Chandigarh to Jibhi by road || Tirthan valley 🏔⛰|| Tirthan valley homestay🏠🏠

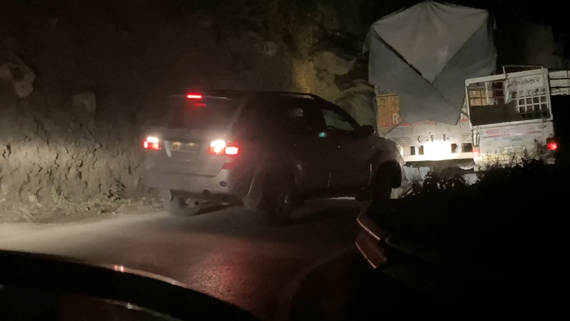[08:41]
अभी रिवर्स मार दी इसने, कोई दयालु आदमी था ये बोल रहा भाई चल घुसा ले, नहीं तो जगह नहीं देते हैं बंदे, गालियाँ चार और निकालेंगे आपको। वो देखो वो फिर से घुसा दी उसने उसके पीछे। तो भाई फालतू में ओवरटेक मत करो, चलते रहो पीछे पीछे।